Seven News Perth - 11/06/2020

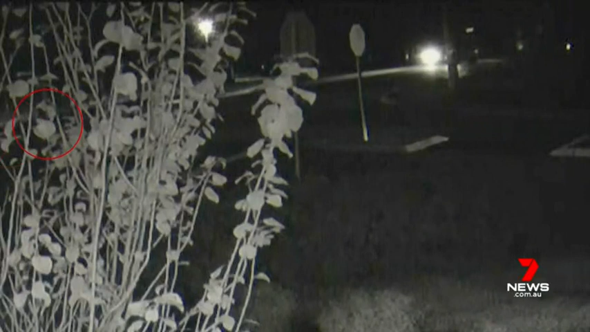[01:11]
The bike's headlights are off. As the car turns into a driveway, it comes out of nowhere.